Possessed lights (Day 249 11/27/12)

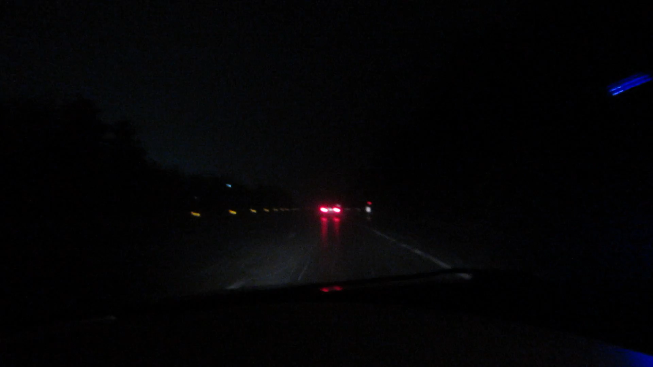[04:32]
I don't know if you can see, but they're pretty bad. I mean, they're starting to clear up a little. They're still pretty bad.